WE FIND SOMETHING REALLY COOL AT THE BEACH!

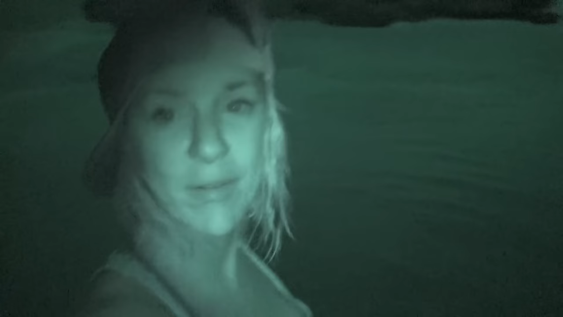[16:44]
Maybe you guys can see me better There we go Okay we're out in the ocean
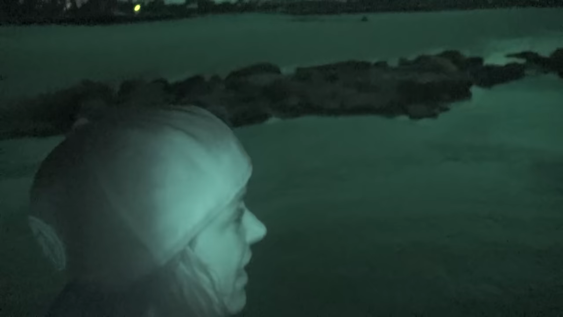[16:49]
Whew And it's dark out I Oh my gosh Okay yep It's getting a little deeper here I have no idea where she's taking me I Ah
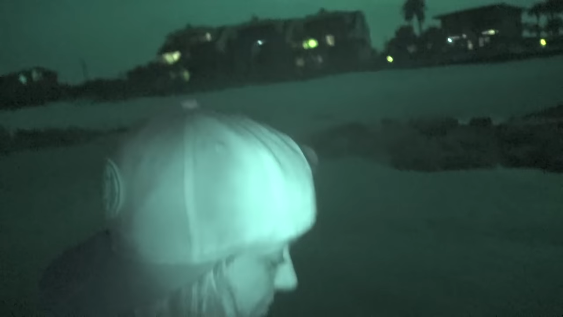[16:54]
Oh my gosh It's a huge drop off here Yeah
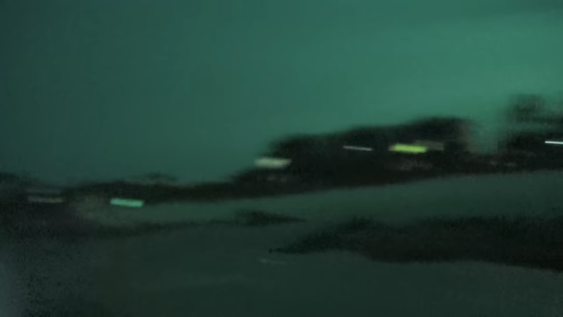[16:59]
I am Oh I almost fell in Do not let her come here I'm not kidding you Rory you
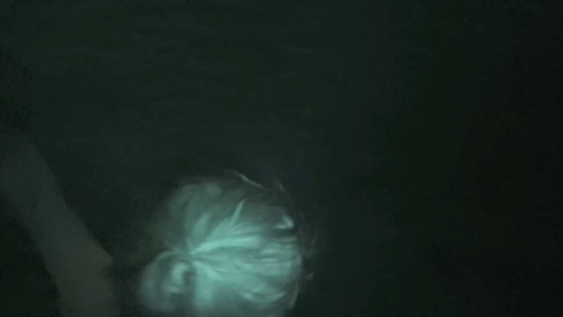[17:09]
was like past my waist Like no wait That's like deep Look it No way can she get in there
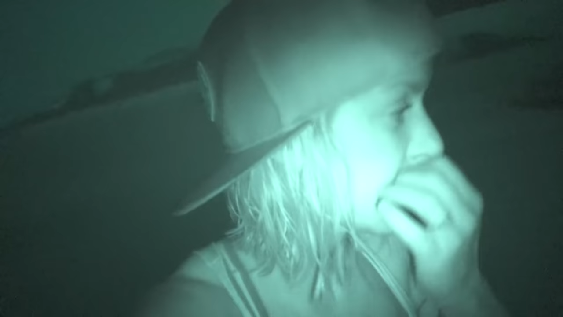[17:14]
Like this is a huge drop off here Like at night time You think you can just see what you're doing But yeah Look behind me Like all the rocks And then you look behind me And there's like I'm gonna fall over again It's just ocean back there Cause like you cannot
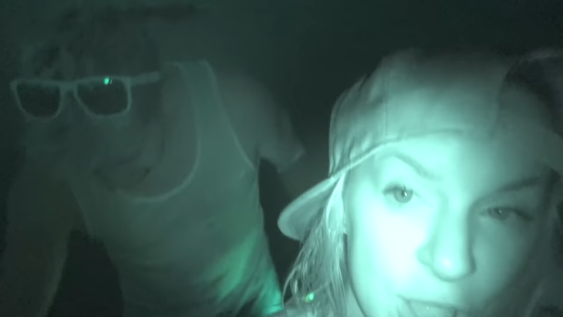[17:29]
See what you're doing Yeah There's Rory Alright so I think we're going to make our way back to the car Cause it's getting really dark out Alright Here we go First crab of the night He might pinch you in my herd
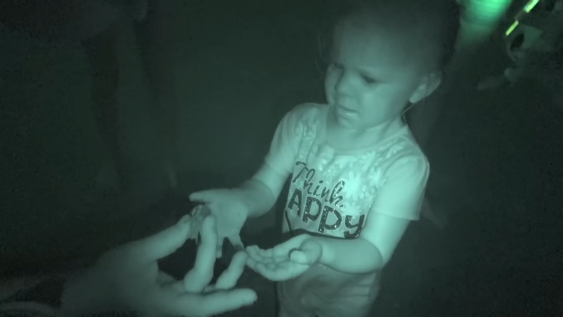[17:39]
She's fine She's like I'll hold him Actually this one's so tiny Oh yeah yeah This one's so tiny He probably won't hurt He's nice bro Hold the crab You'll run away if I let him go Hold the crab Do you want to hold him just like I'm holding him? Right here on his body? Hold him nice Or do you want to go like this? Okay On his body There you go Okay Perfect Show the belly in She got a crab Good job baby Good job This is a really calm one too Yeah
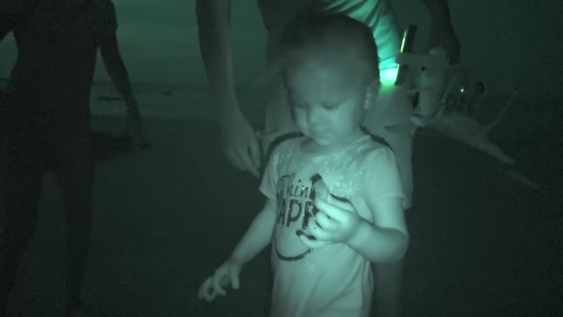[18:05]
She's so excited Looked out on that one No let him free on the rock He likes the rocks Those monsters were not Oh there you go Woo You did it?
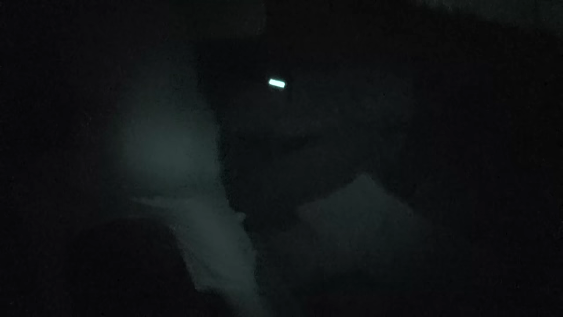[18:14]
Oh my gosh Alright guys so we have to go up these rocks